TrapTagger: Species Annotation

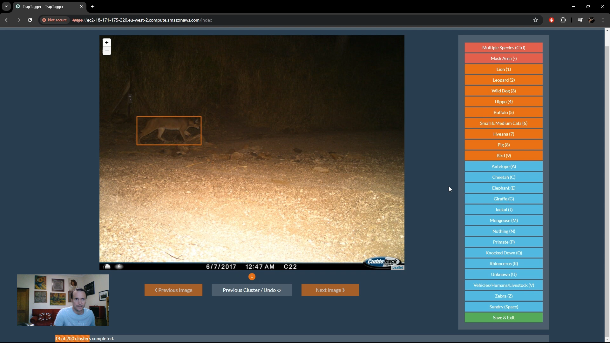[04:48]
Cat. Now we've got came rat it's a sundry again sundry and there we go we've now got an
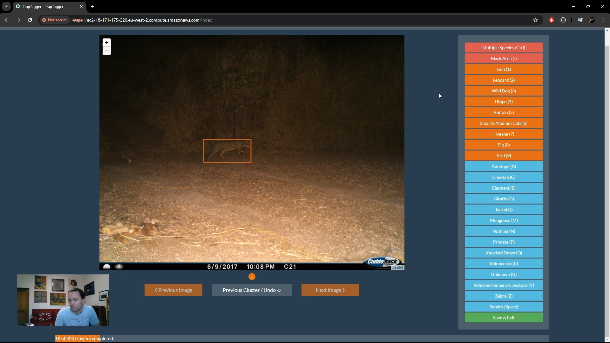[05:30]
we will try and show the best representative image in the first image of the cluster why you need to pick and look at that and if there are multiple species we'll try and make sure that includes all
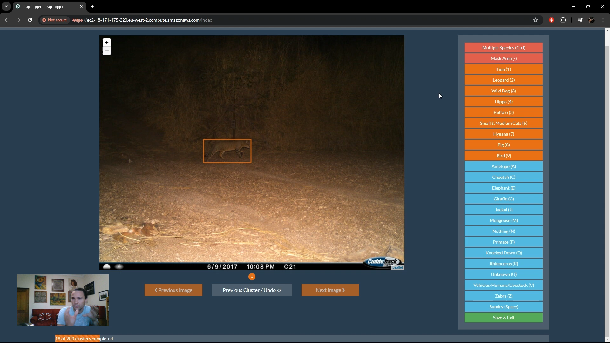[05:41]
species possible in that single image if however that's not possible it'll then force you to look at the other images in the cluster so again we mark that as cat that i'm not sure primate
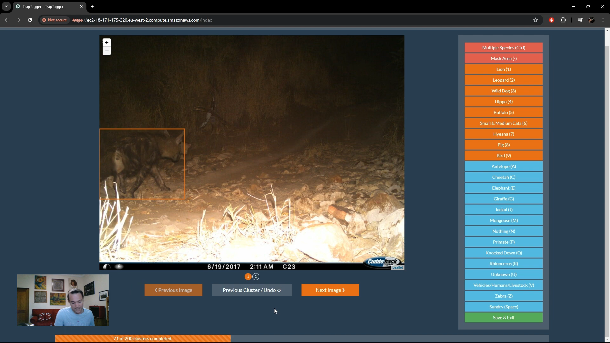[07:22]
you just give it a different label and it'll override um whatever incorrect um label you had before